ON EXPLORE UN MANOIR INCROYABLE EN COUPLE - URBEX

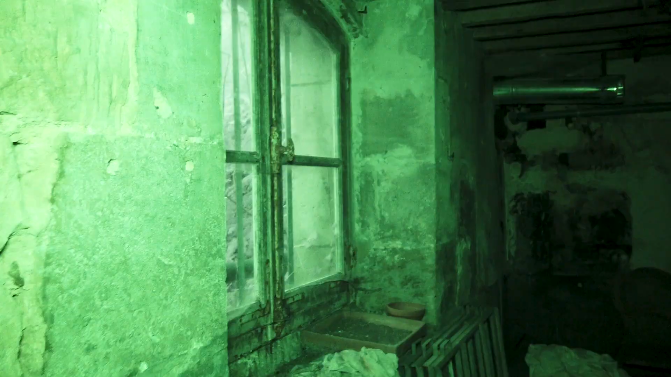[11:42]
Ok, donc ici, il y avait la machine à laver. Oh, qu'est-ce que c'est ? Wow, il y en a un autre trou, je ne l'avais même pas vu.
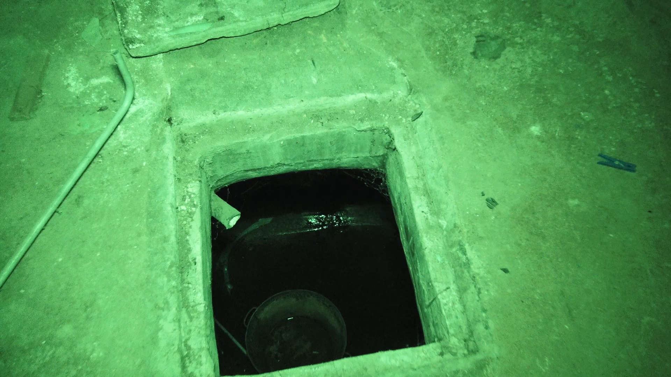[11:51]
Tellement il fait sombre. Ok, il y a un saut tout au fond.